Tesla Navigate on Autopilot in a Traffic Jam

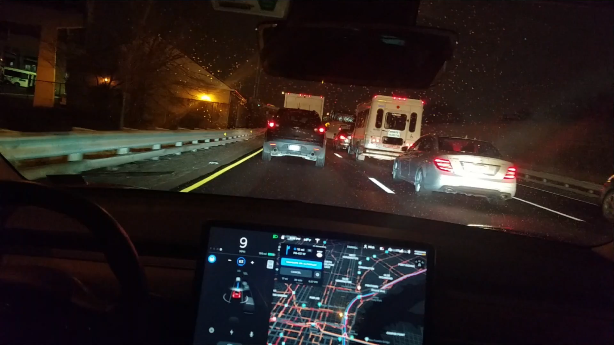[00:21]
late and I thought I'd show you navigate on autopilot and how well it does dealing with traffic jams it's one of the surprise best features of Tesla that autopilot basically just takes over in traffic jams and it doesn't even warn you quite as often when you're driving real slow it's about you know every maybe
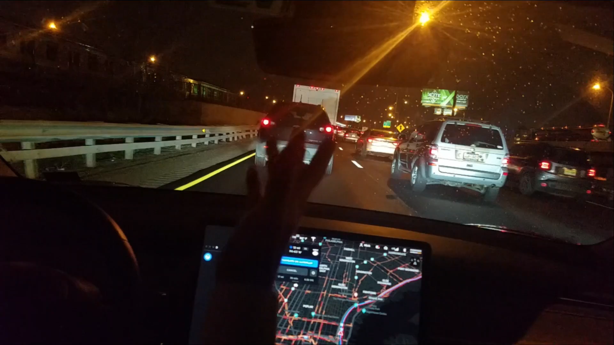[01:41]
because there's no lane going faster than another really it actually brings up an interesting question can the Tesla scan the three lanes or four lanes of traffic here in a minute and suggest the best lane to be in when you're in a traffic jam I don't know whether the left lane is always the best lane to be in in the traffic jam in this situation it's good because we got two lanes merging over there so I came over to this left lane on my own
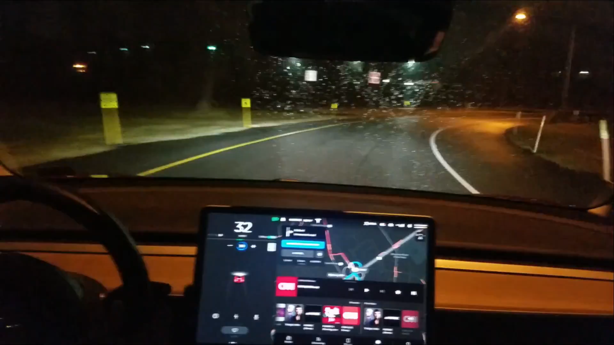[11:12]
uh a little bit of a strange hopefully you saw that uh exit sort of uh uh wasn't clear which lane was the exit so it asked me to take over and i just took over thanks everybody